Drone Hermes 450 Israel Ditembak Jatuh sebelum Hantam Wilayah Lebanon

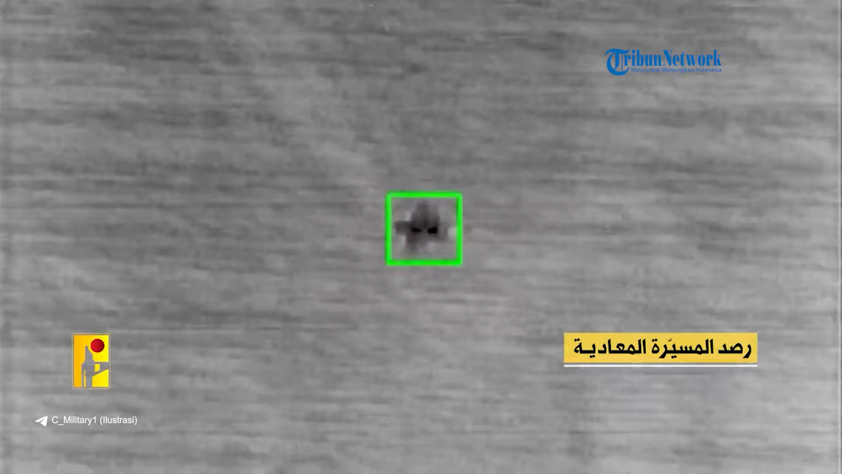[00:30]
Menurut Hezbollah, pasukan Zionis kembali berupaya menyerang desa-desa di Lebanon Selatan pada hari Minggu kemarin.
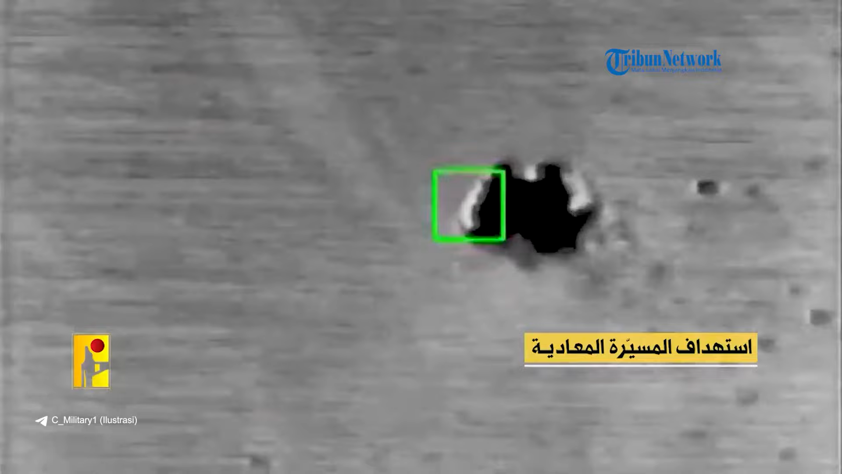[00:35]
Namun pasukannya berhasil melembak jatuh drone Hermes 450 yang digunakan oleh Zionis.
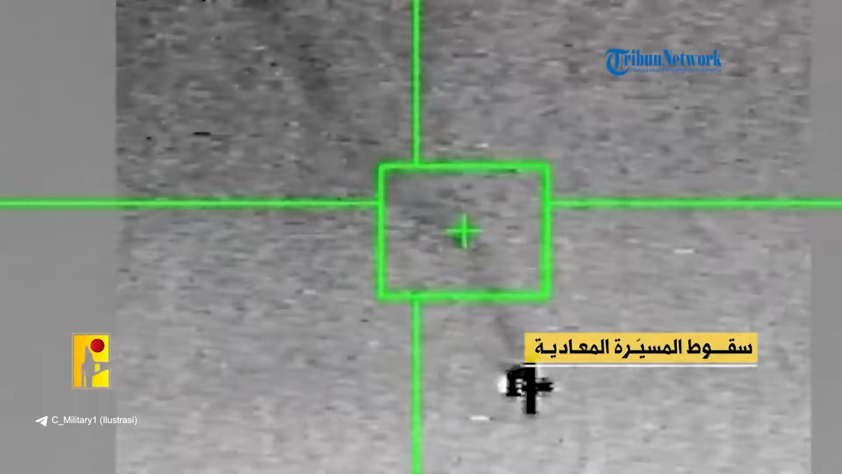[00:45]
Imbas perlawanan dari Hezbollah, drone canggih IDF hancur berkeping-keping sebelum menghantam desa Al-Aisyah.